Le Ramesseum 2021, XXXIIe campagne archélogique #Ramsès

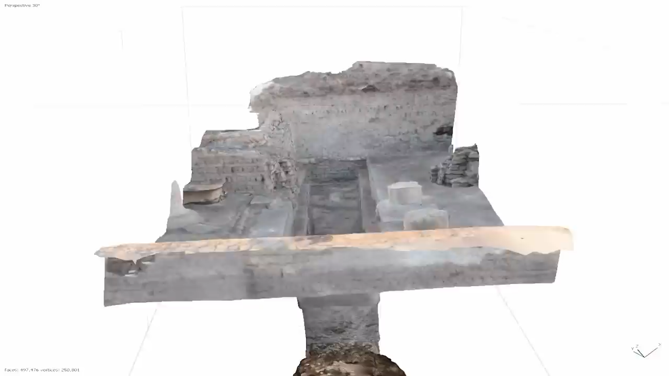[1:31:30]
Alors, aujourd'hui, eh bien, nous nous apercevons que, ni dans la descendrie, ni dans le corridor, nous avons trace de cette tombe du magicien de la 13e dynastie.